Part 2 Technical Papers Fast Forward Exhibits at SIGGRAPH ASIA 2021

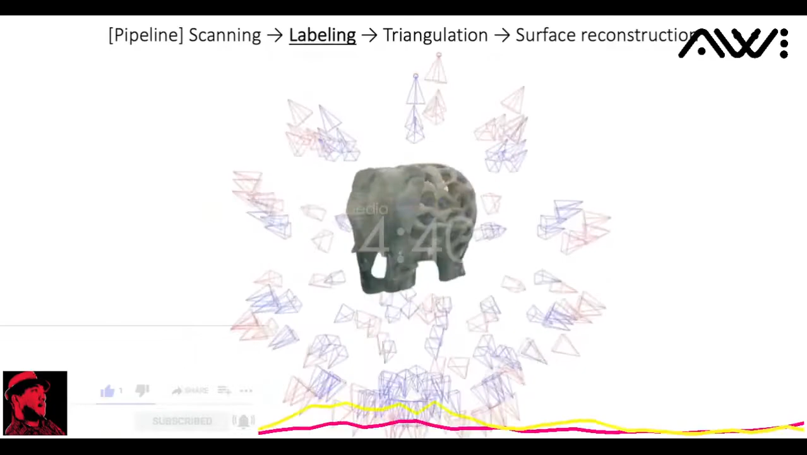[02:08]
So we can reconstruct a point cloud and a mesh.